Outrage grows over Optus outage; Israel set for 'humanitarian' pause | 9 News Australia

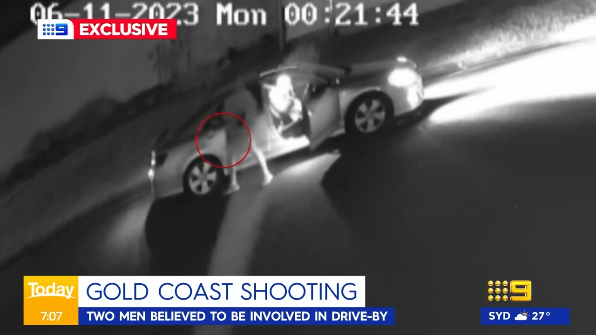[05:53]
One of those men armed getting out of the car, aiming at the family home before firing a shot, which damaged the gate and the front door as well. Now, that home does belong to Adam Webb, who was currently before the courts in Queensland over the alleged assault of a 14-year-old boy back in August. A charge his lawyer has indicated he will be fighting. At this stage, there is nothing to indicate.